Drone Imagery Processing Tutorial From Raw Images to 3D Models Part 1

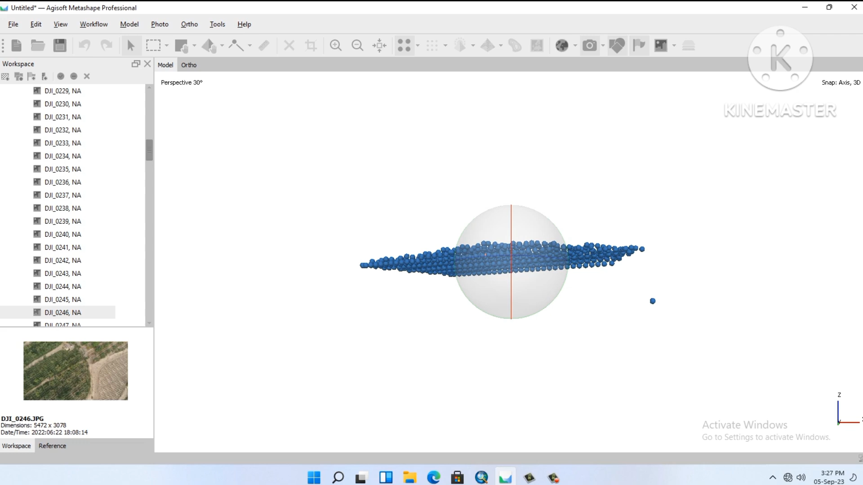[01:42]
so look at this we are no 3d
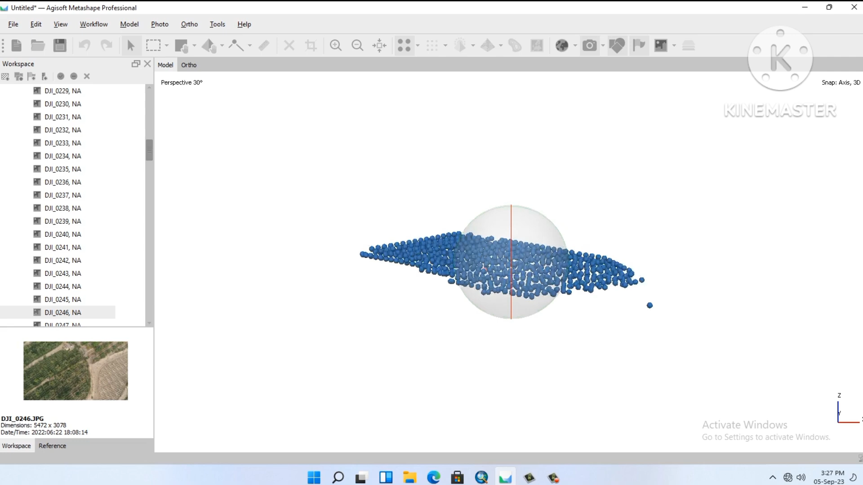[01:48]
so we will delete now extra photo you can delete it by from the workspace photo find a photo and then delete it
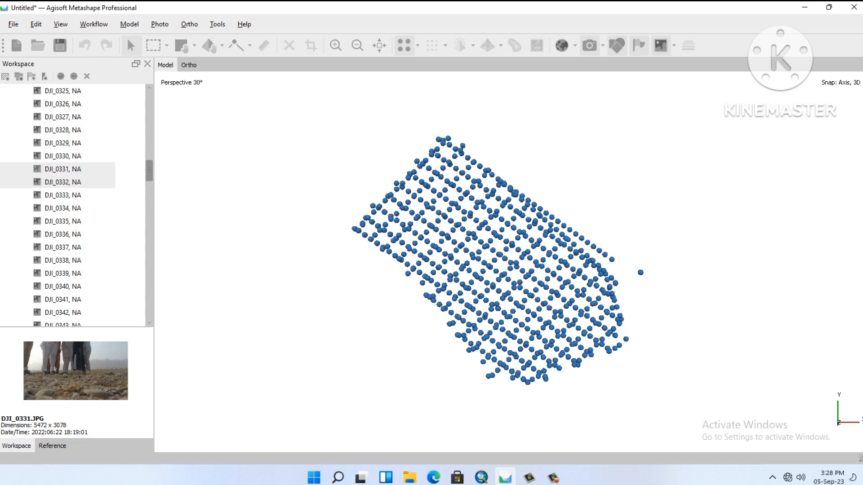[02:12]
now you will delete it from the selection to it or selection tool so that's my photo I want to delete look at this it's a ground image not a real image when you you will changing the batteries are drawn in the middle of the
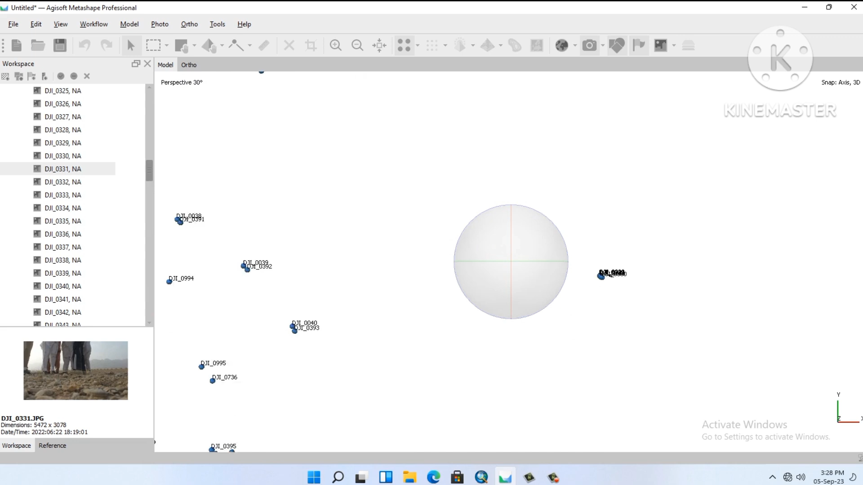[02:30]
mission it will take some photos on the ground so we will delete it there is our photos
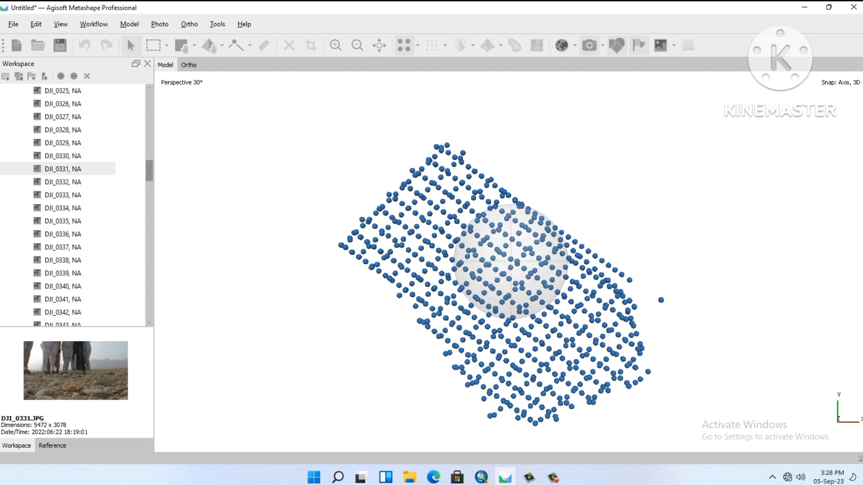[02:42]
look at this picture that's a ground picture we will delete it remove camera right click on the photo right click on the photo right click on the photo and then remove camera
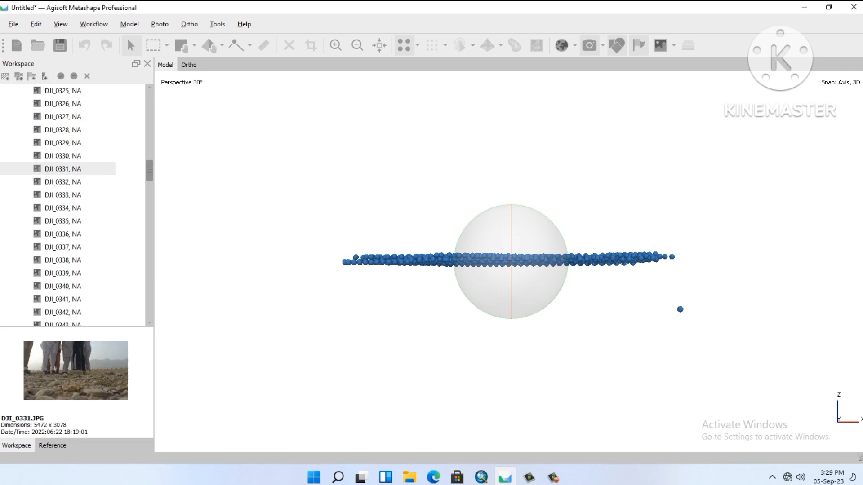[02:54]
one picture are removed but it's a three or four four
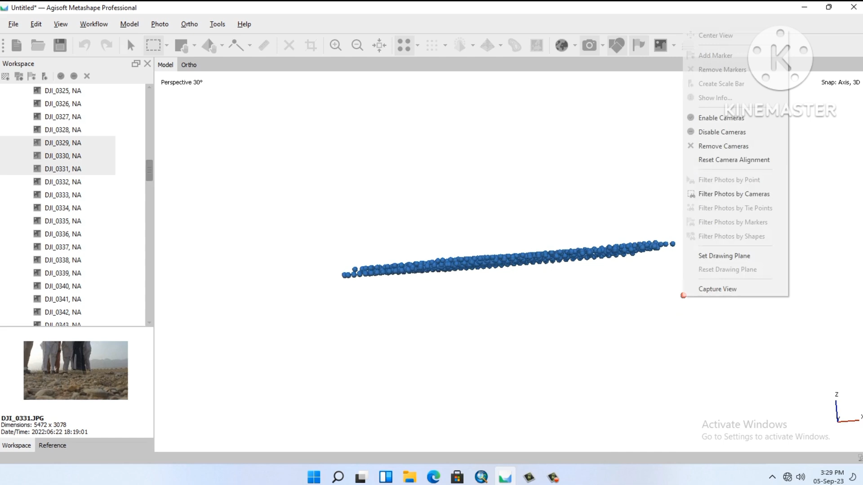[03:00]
photos selected remove cameras the pictures are deleted we are not going to process this extra picture
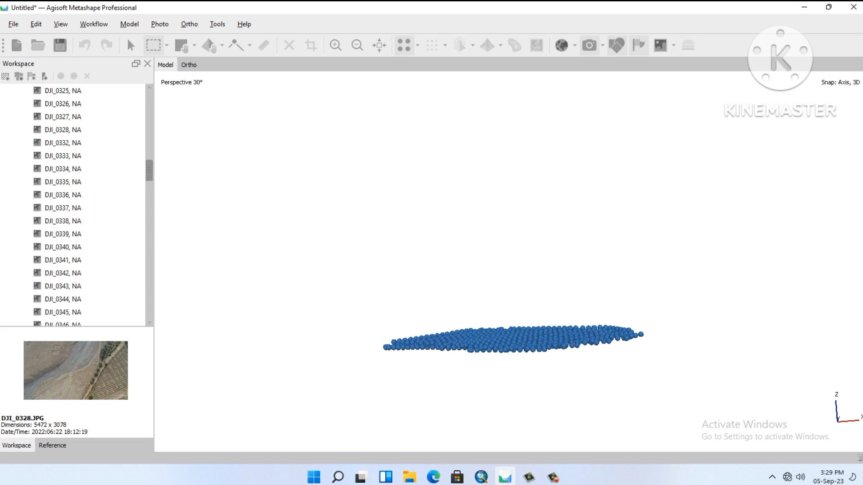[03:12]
so now we will go further our next step look around there
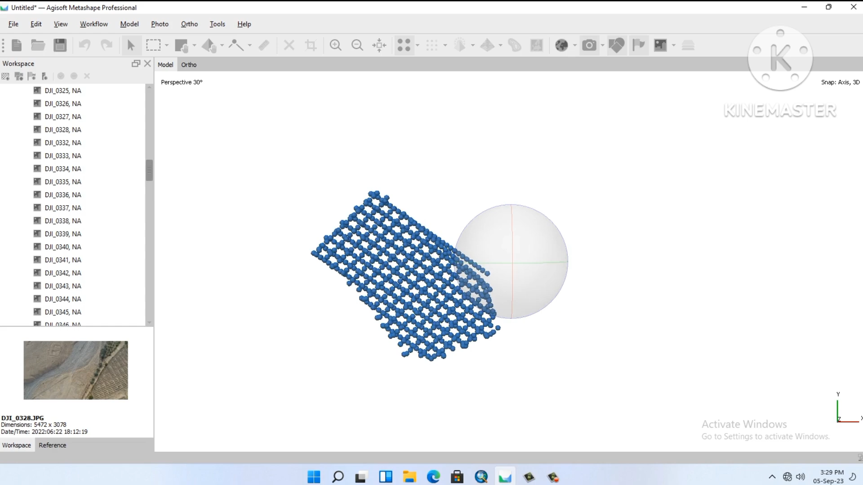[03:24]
are some extra photo and the ground image
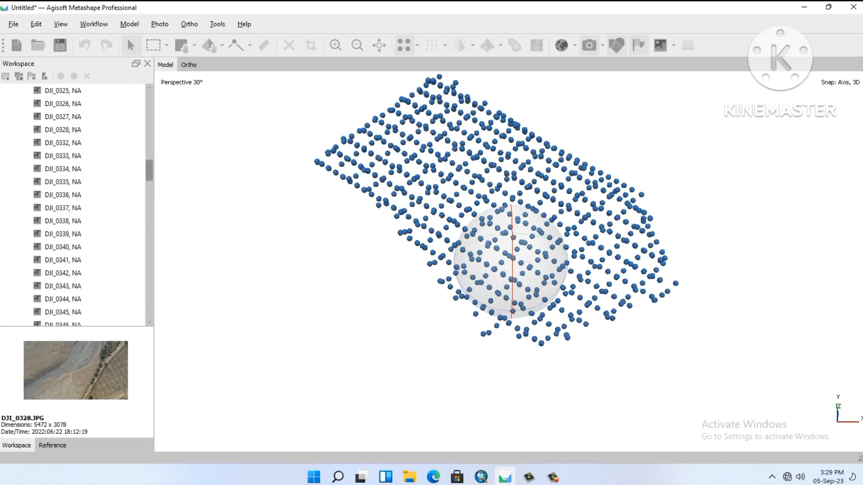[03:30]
remaining ground image we will delete it let's say it's a clean
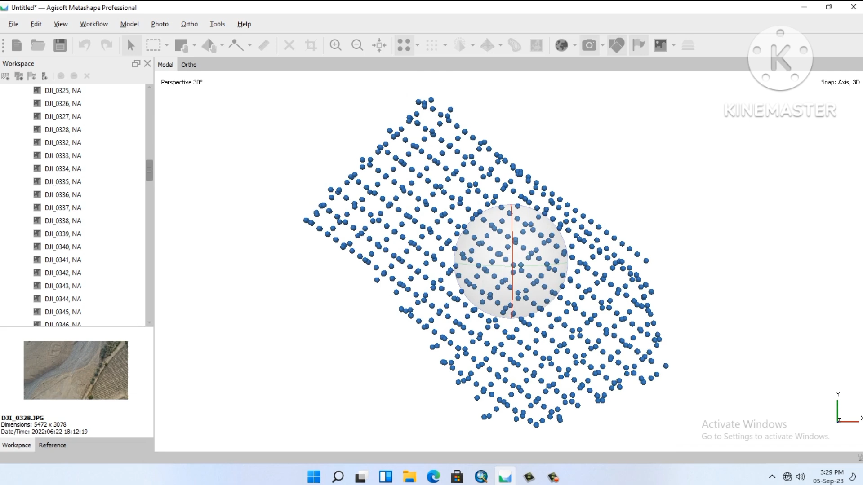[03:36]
it's good now our next step is a line photo
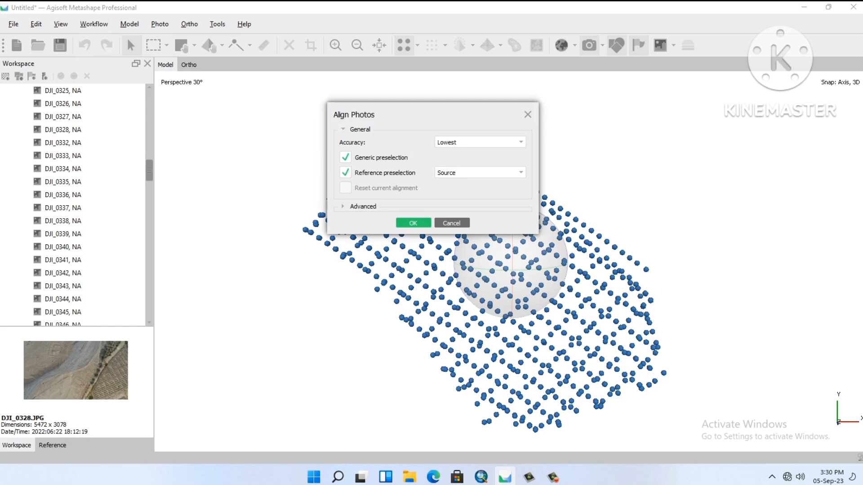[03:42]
so here you can accuracy resolution low high medium low vest so I'm going to the west because it's
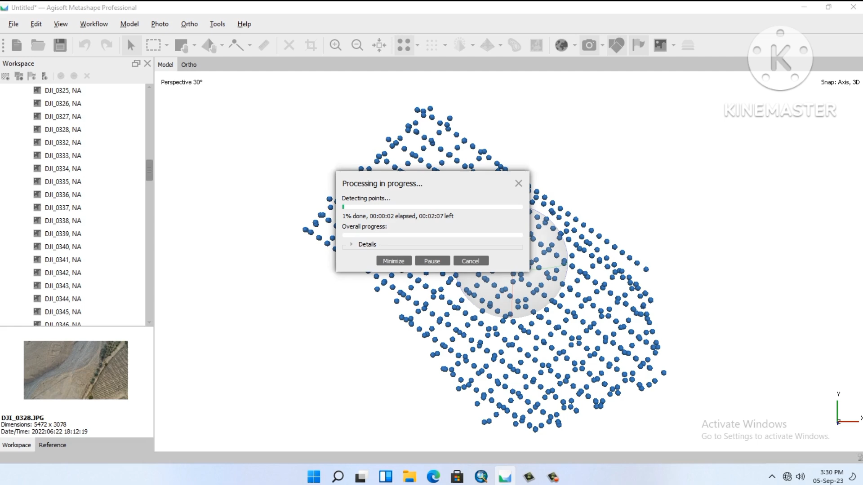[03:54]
a tutorial version high you will take a lot of time so that's our photo or a line you'll see in a workplace tie point then we will start cleaning process to clean our image right here there are some point that taken
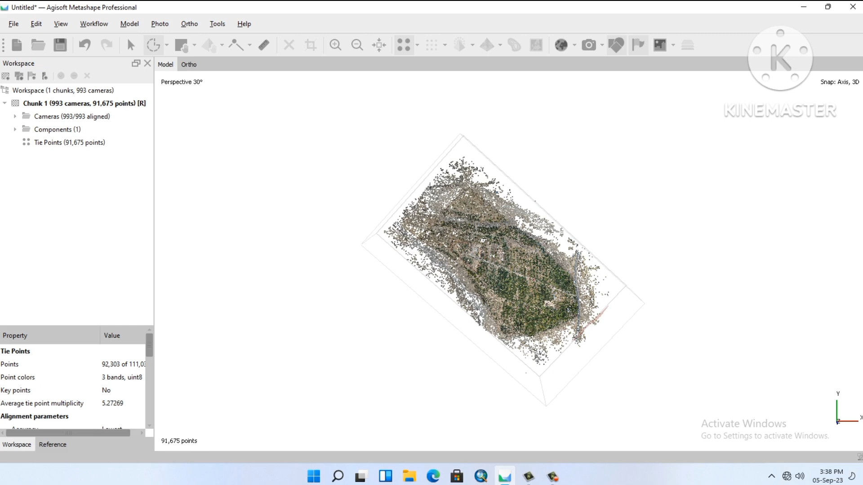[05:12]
so on a selection tool you will select a free from selection then you will select a extra point so basically it's a point cloud and blue and cloud
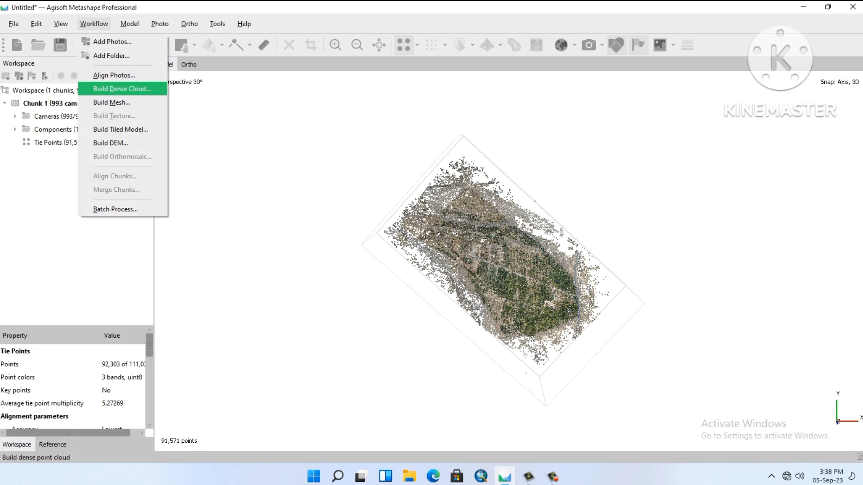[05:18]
are generating so our first step is build dense cloud it's not a different quality
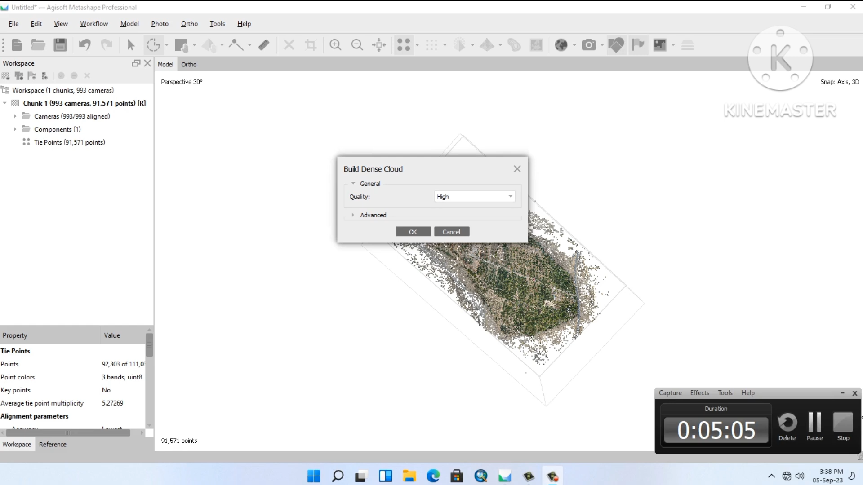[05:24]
high lowest i am going to lowest because the trailer version it's a tutorial but will you are doing you are processing this uh i prefer use a high high spec computer for this purpose so in progress i am using the 32 jbram computer
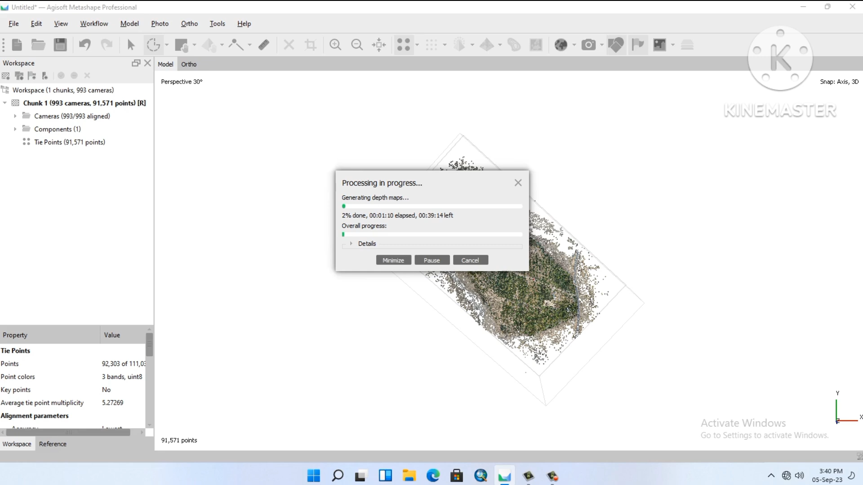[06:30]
and in the workflow first step you align the photo second uh so our 10th cloud is now completed we will go to the view select job and then we will see here so we will click on the belt dense cloud finished
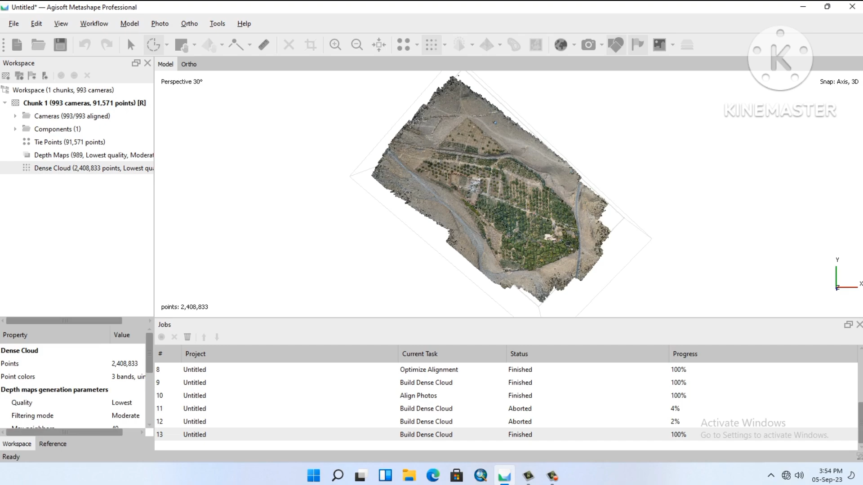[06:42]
100 percent and now see look at the results that's a dense cloud and look at the result of the image so now we will go to our next step
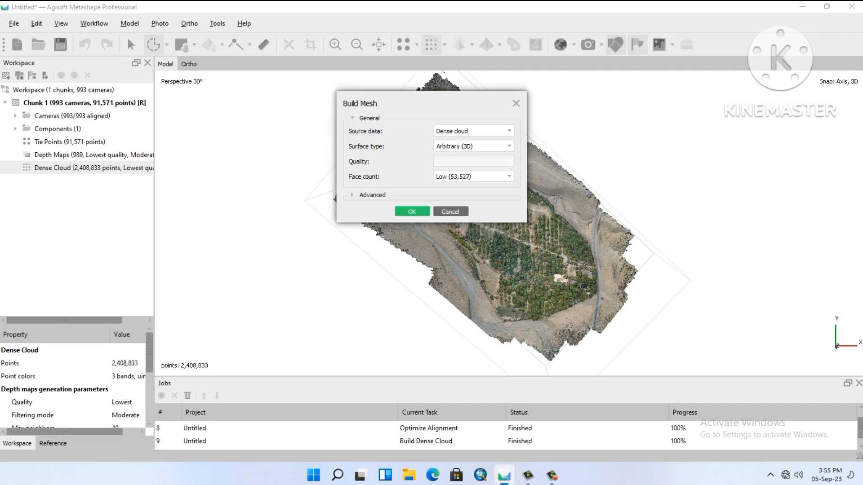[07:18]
so dense cloud is a source data so it's a 3d surface we are processing this and a low
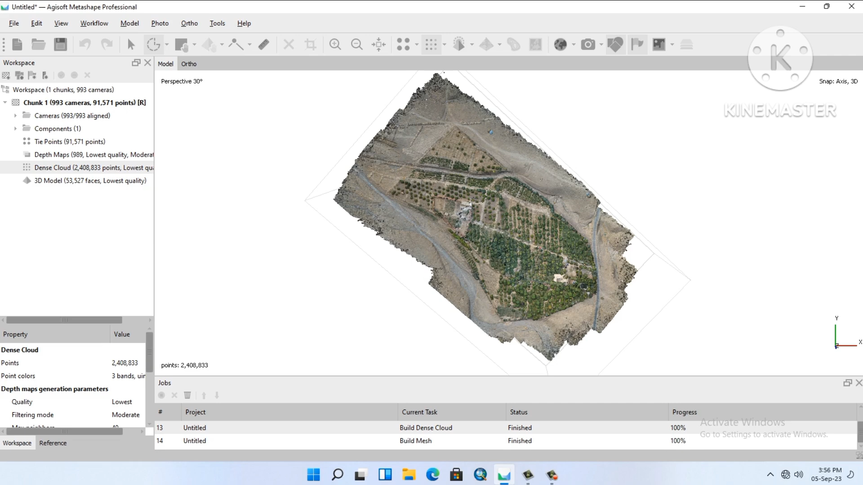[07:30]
so so it's our 3d model now it's a 3d model so i click on auto to see our auto but our auto is not generated that's why they
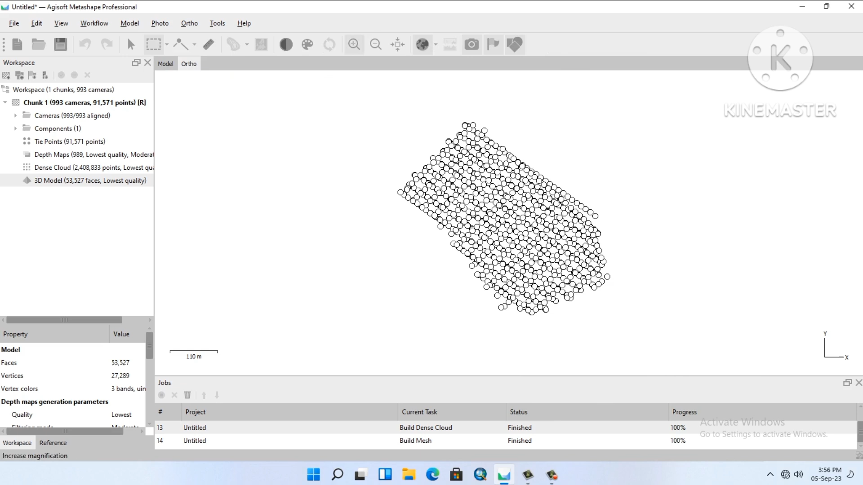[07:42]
are not showing the auto so here is our belt mesh
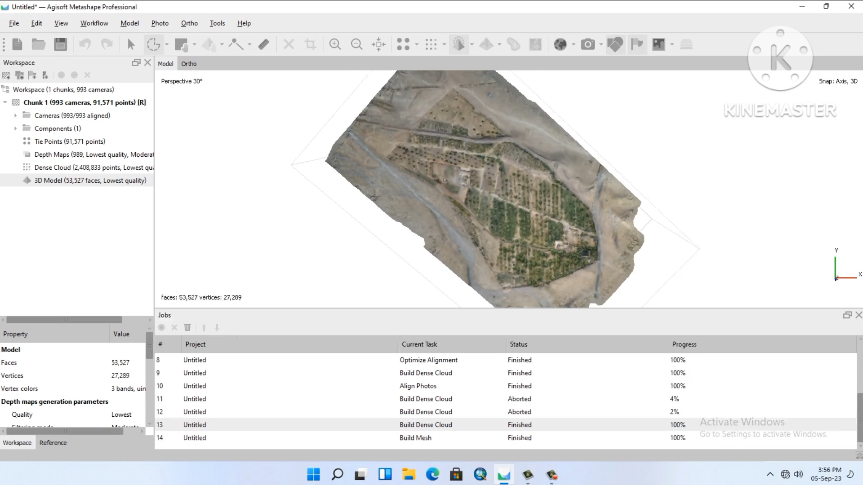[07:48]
mesh mesh is a 3d model so